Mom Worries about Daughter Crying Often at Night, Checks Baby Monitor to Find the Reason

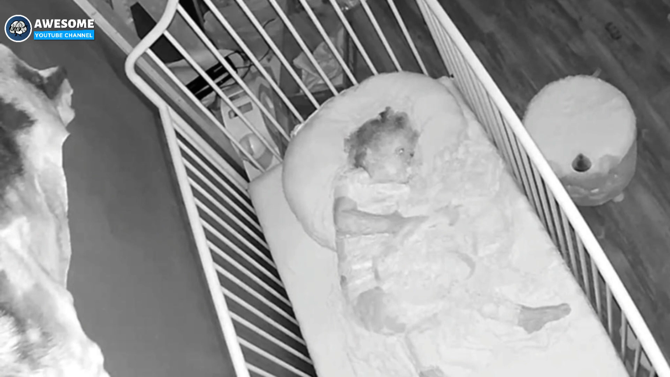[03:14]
While some thought nothing odd happened in the baby girl's room, others were worried about the state of events. Two minutes I will never get back. She woke turned over looking around it was probably dark. All I can see is baby resting and her feet moved.